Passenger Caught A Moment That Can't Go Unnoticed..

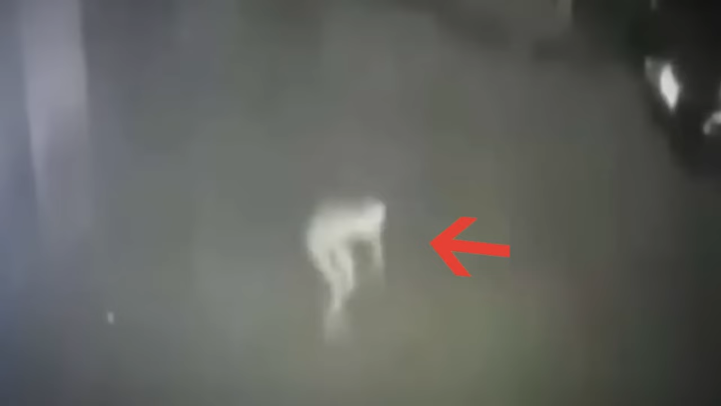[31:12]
It was eager to pounce on the first prey it came across as it moved slowly across the area and stooped down with its back bowed and arms forward.
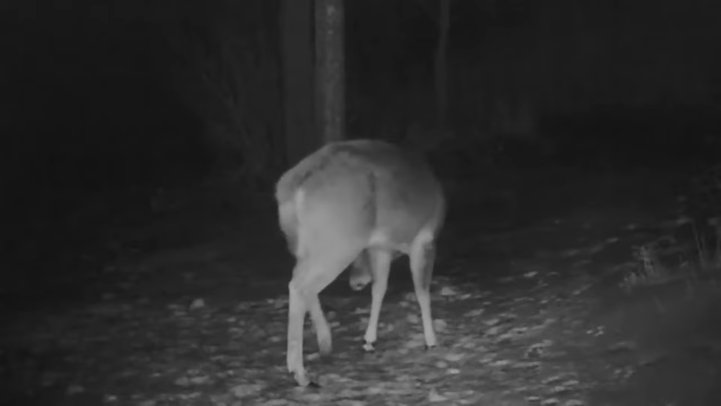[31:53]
It might look weird to us, but it's something pretty normal in the buck's community as all male bucks shed their antlers in winter and make room for the growth of new and stronger antlers each season. This process of antler shedding begins in late winter and early spring. Though I'm still surprised at how it looks like the buck himself was weirded out by the experience so much that it quickly ran away in confusion.
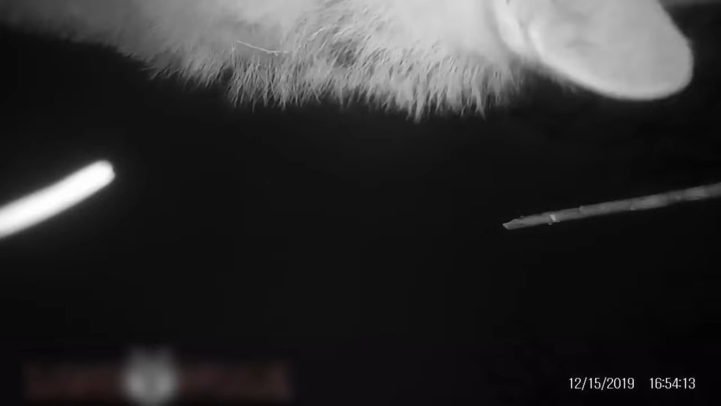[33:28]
The camera had a long and tiring journey with the coyote until it was found all bruised and scratched by its rightful owner.
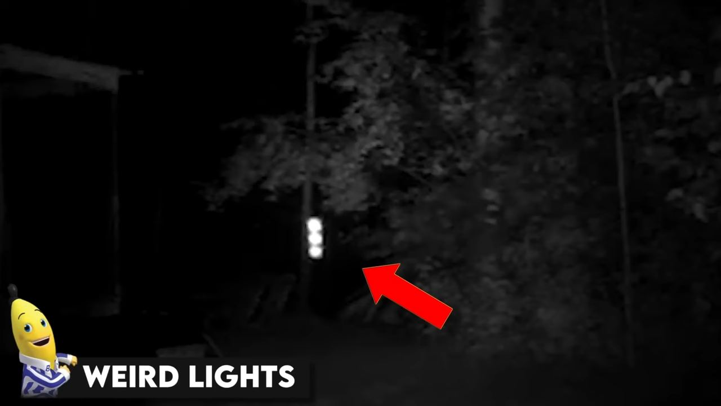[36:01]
Weird Lights It is quite impossible to discern what these lights might be.
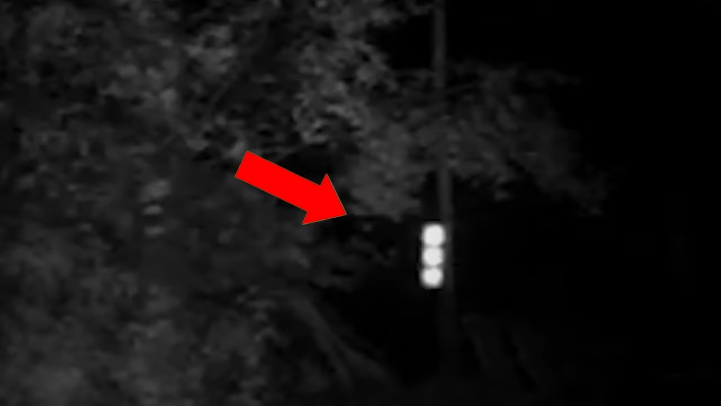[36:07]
Others feel it could be something out of this world such as aliens that conspiracy theorists and believers love to talk about.
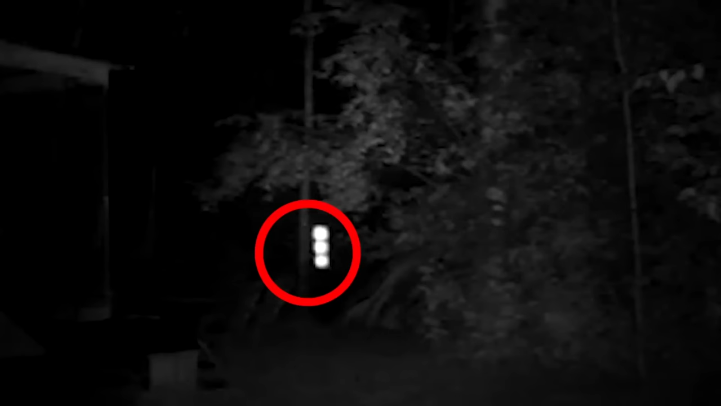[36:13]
Some online skeptics claim that it's just a bug flying in front of the trail camera.
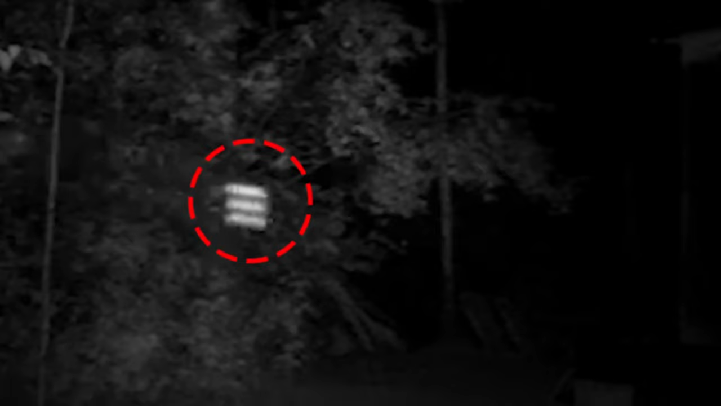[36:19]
Do you consider this to be evidence that we are now being visited by aliens or that they may be there but unnoticed? Maybe not, but what about UFOs or other unusual aircraft flying overhead? Still, we just have this video which may or may not be what we think it is because it is no strong evidence.
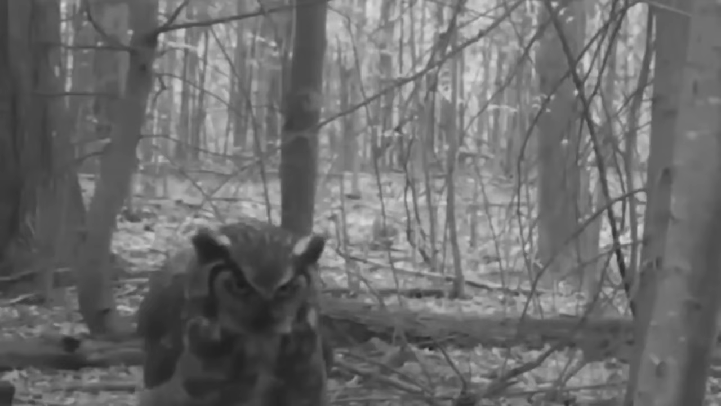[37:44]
but the surroundings as well, isn't a sight you get to see every day. For me, I love these majestic creatures, so there was no way I'd let the video pass without mentioning them owls.
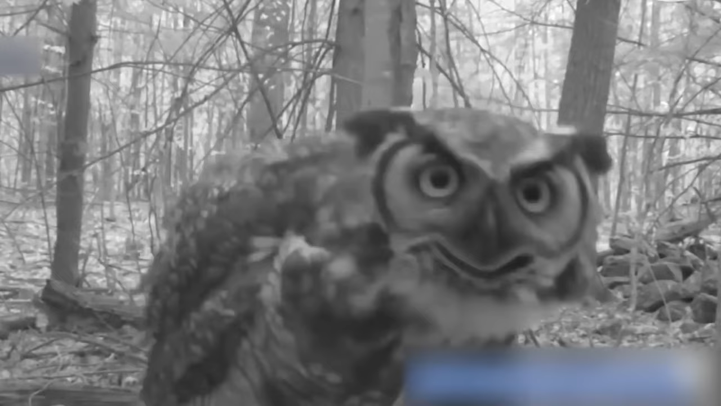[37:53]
A sneak attack.
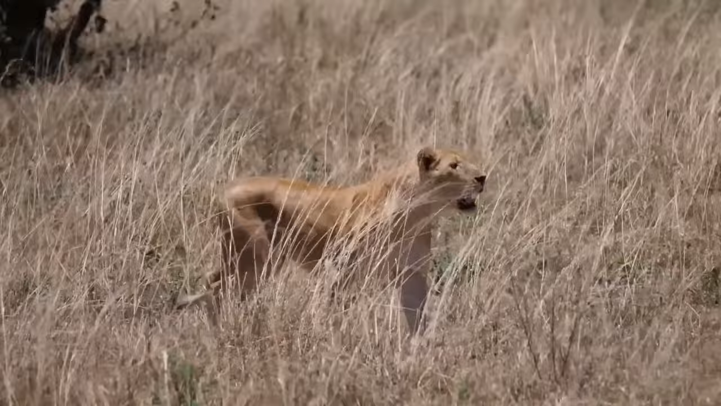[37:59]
Lions, we all know, are known for their hunting abilities, but this clip recorded by a trail cam showed how the lions have mastered their skills even if it is pitch darkness of the night.
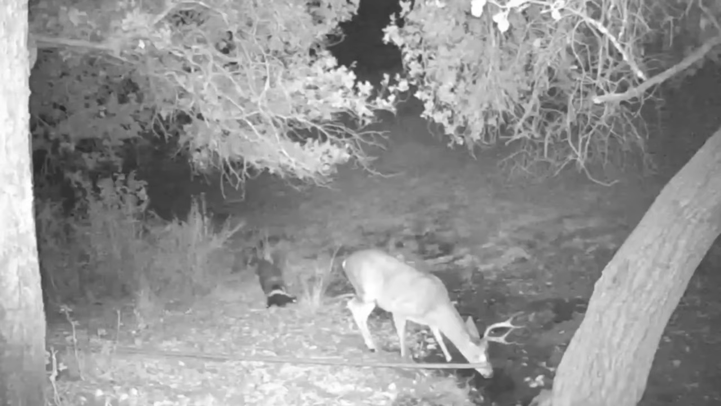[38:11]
This lion jumped literally out of nowhere and had the deer in its grip in a matter of a few seconds. A strange love story.
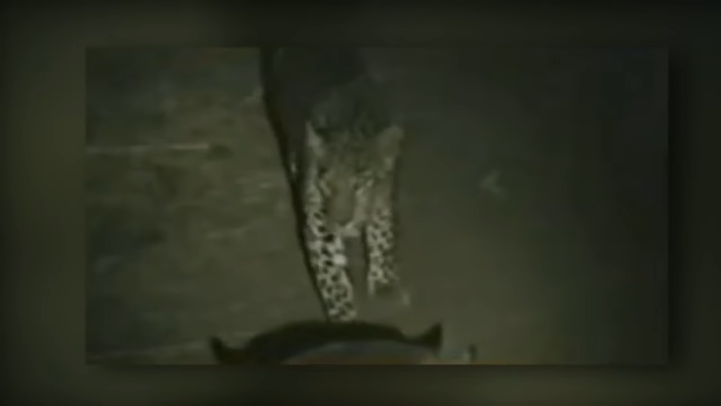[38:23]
The globe was undoubtedly stunned by this clip from an Indian news channel which showed a cow and a leopard sitting together as if they've known each other for a very long time and are trying to catch up after some time.
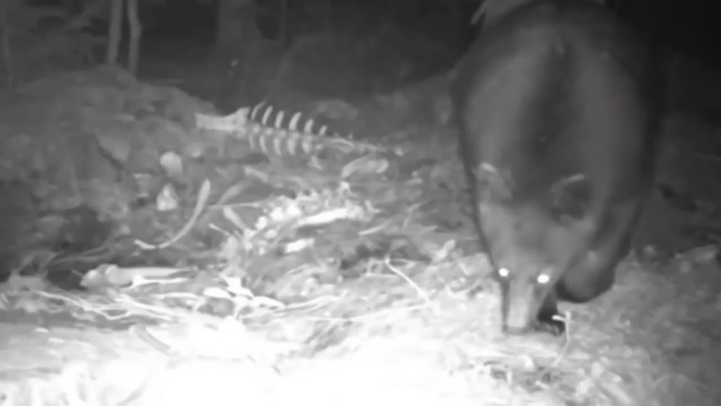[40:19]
The bear approached the trail camera and skeleton late at night to investigate what was going on as the first half of the film was being recorded.
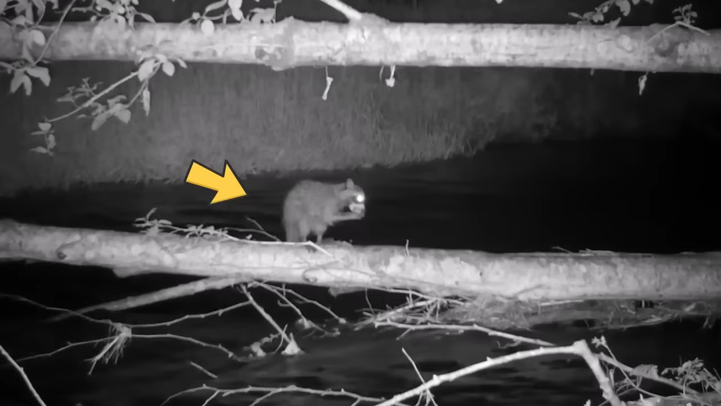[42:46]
A clever little raccoon was caught on camera trying to reach some fruit on two fallen trees.
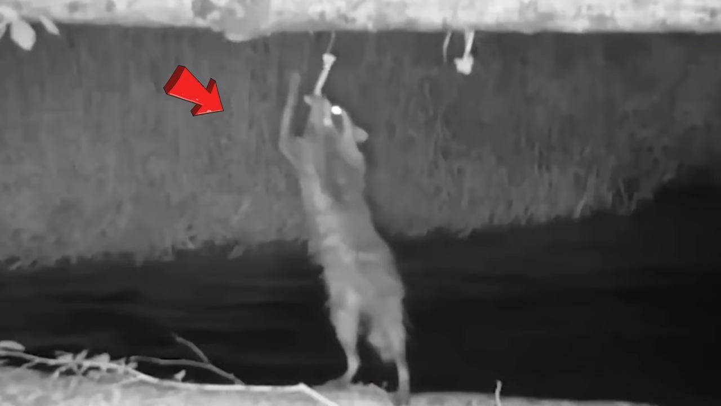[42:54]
The only problem was, it was a little too short to reach the fruit on the upper tree. But that didn't stop the determined little critter.
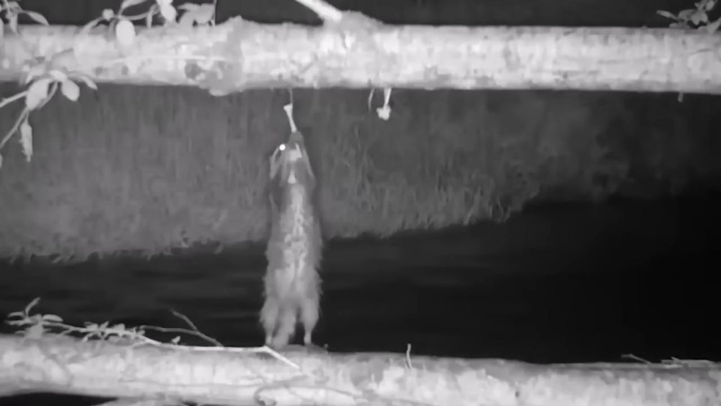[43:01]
It continued to try and reach the fruit, even though it almost fell into the water at one point. But all that hard work paid off and it finally got its snack.
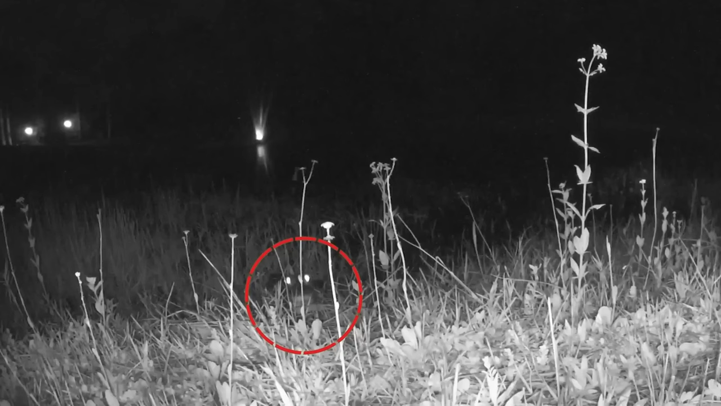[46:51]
Camera So, you know those trail cameras that people use to spy on animals? Well, it turns out that not all critters are chill with them being around. Take this gator, for example. The camera got too close for comfort, and the gator thought it was a snack. It started creeping up to the camera all slow-like, then tried to take a big ol' bite out of it.
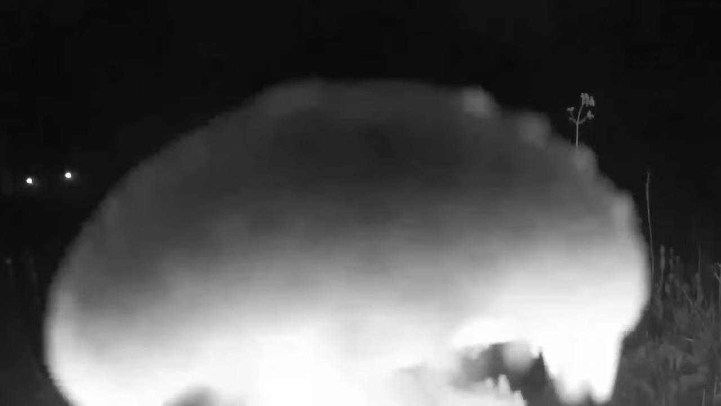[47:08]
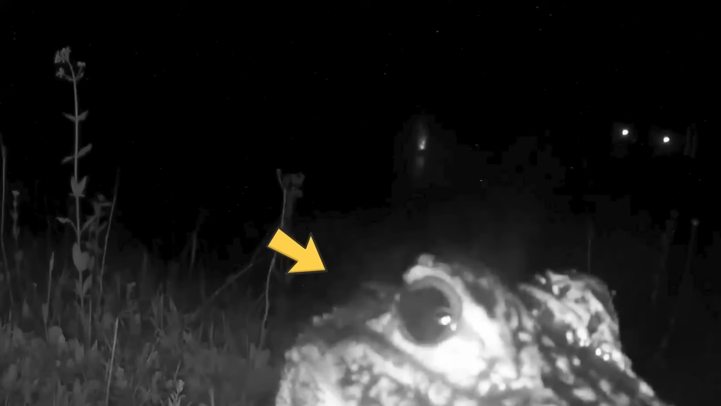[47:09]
Guess the gator didn't like being spied on. Moral of the story, even though trail cams are cool, we gotta be careful not to mess with the animals too much.